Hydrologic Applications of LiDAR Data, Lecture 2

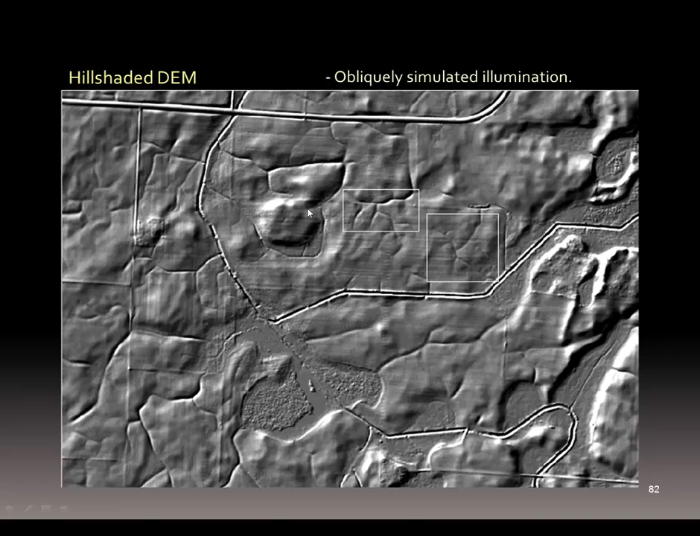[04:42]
And this is an example of a hill shaded. An obliquely simulated illumination is the 50 cent word for this. And here we've put it over our digital elevation model.
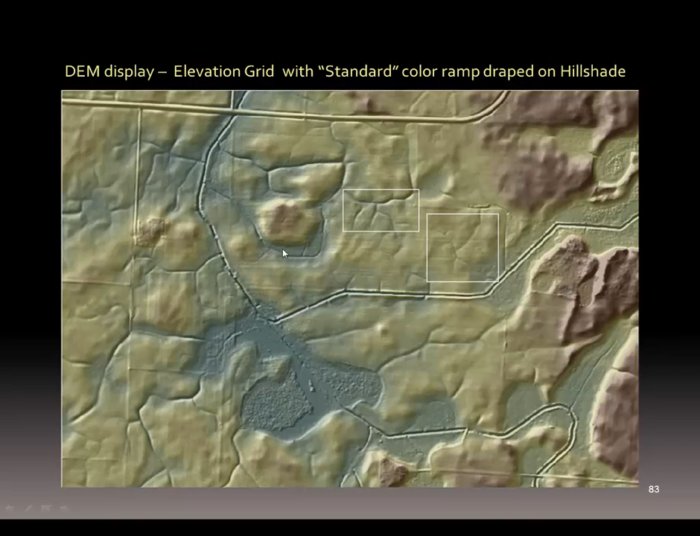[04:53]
Where you can see the colors showing the higher elevation. And we're showing the shadows. So we can see sort of a 3D version of the relief. Now here we've put this over the topo map.
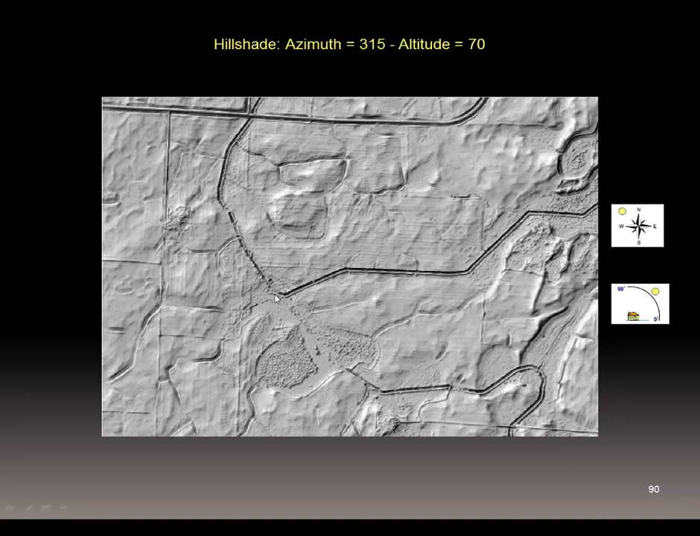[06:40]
And you get an idea of a look. Now I've kept the sun in the solar location. And I moved the sun further up overhead. And I'm looking down into the ditches. And you can see. The importance of a 70 degree altitude. We can see. The water courses a little more directly. Than we do when the sun is lower on the horizon.
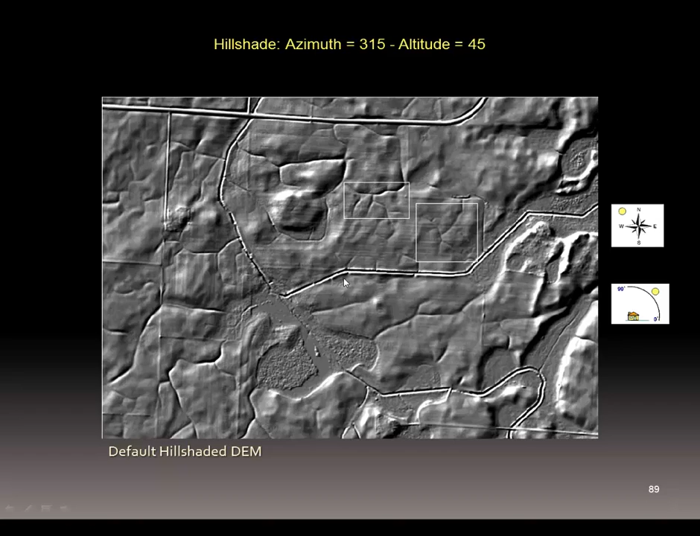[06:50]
Now here we move to an 80 degree altitude. And almost directly overhead. And you can see how those water. Courses actually. Just jump right out at you.
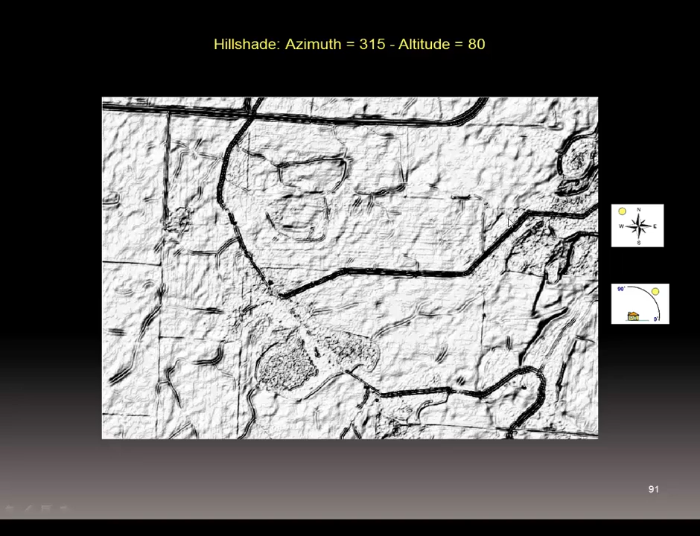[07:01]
So you get an idea of how. Different hillshade values. Both location of the sun and altitude. Can make a difference in your representation. Here we move the sun.
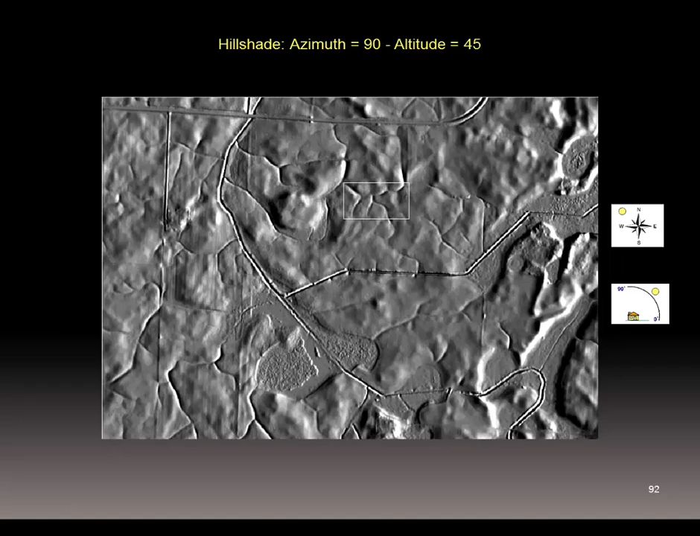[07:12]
To 90 degrees. Due south. Looking south. From the south. Excuse me. From the east. And here we move it to the south. So you're getting an idea of how.
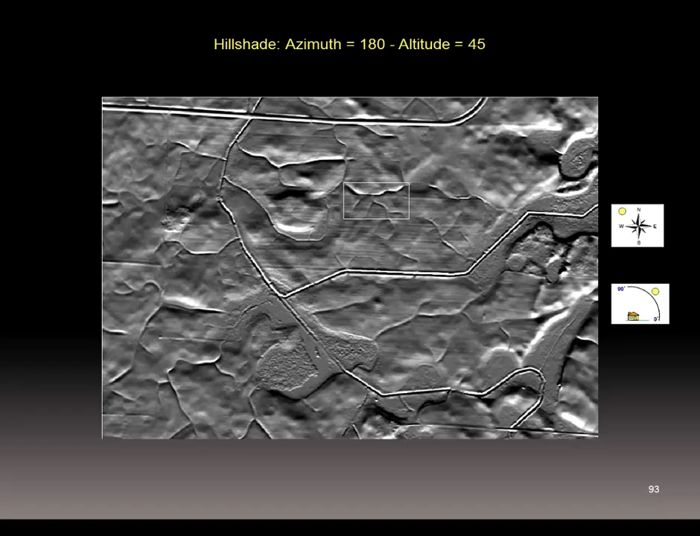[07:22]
The shadows change. Depending on the location of the sun. And the altitude. It's all called hillshade. It's a derived surface. From the digital elevation model.
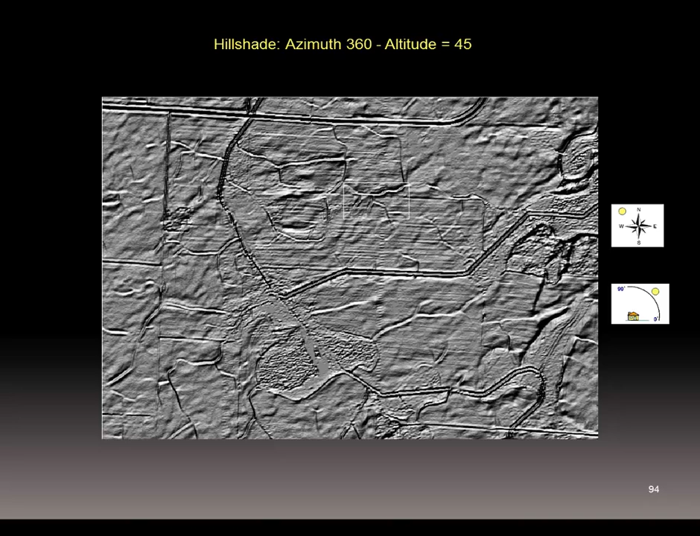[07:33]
You get a basic idea. Now there's several different methods. You can use hillshade in ArcGIS.
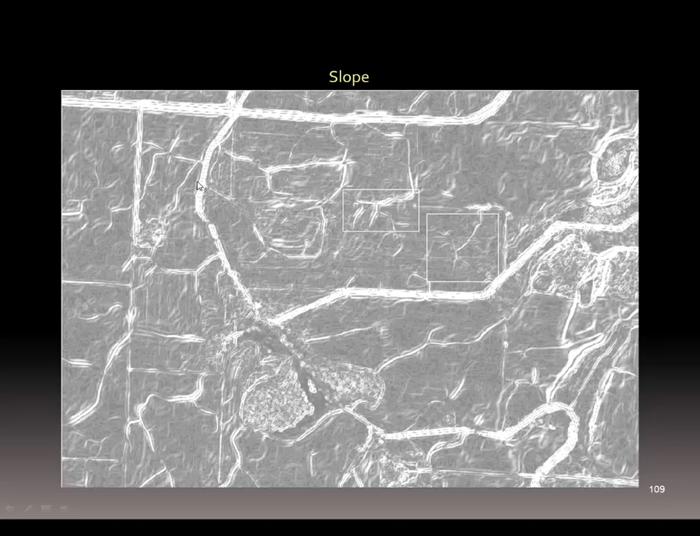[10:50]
So it's steepest. At the white areas. And it's flat. In the dark areas. If we put that slope. On top of the hillshade. With some transparency. So we can see through it. You get a much clearer idea.
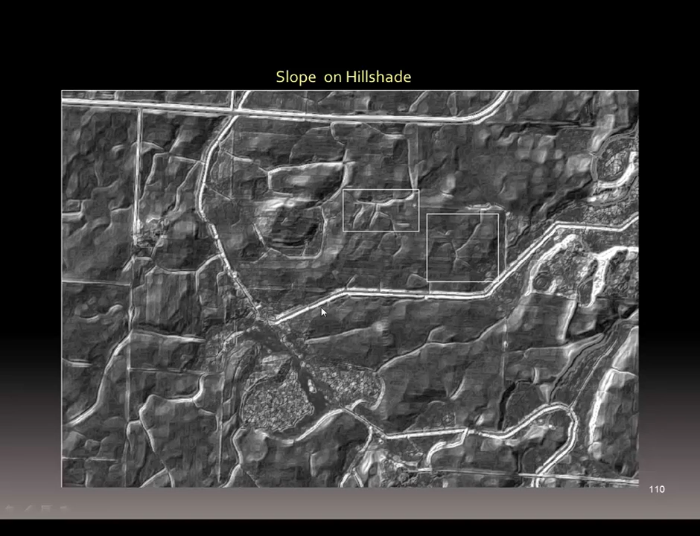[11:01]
Of what's happening. You can see the steep areas. But you're getting a little idea. Of. Of. The features. Because you're seeing the shadows. From the hillshade. Next. We can drape the hillshade.
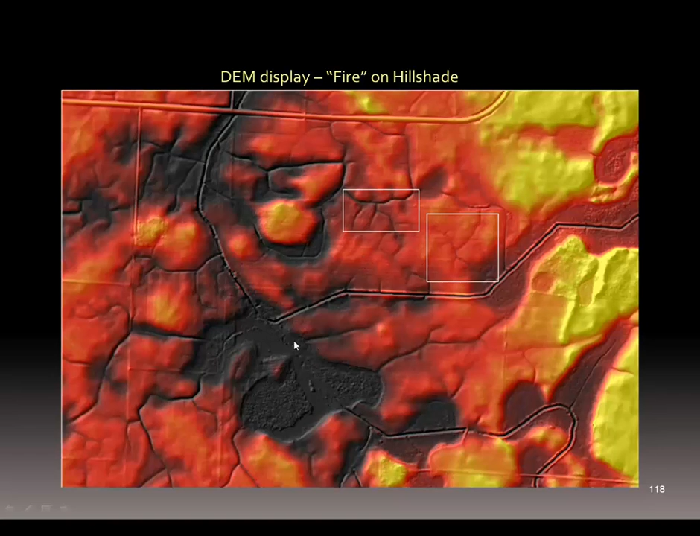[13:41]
and we're able to see a lot more in the red band so we're able to reveal a lot of the aspects of the the middle elevation but the key is this this dark jumps right out at you. In our lab exercise we'll show you how to create this and set these parameters.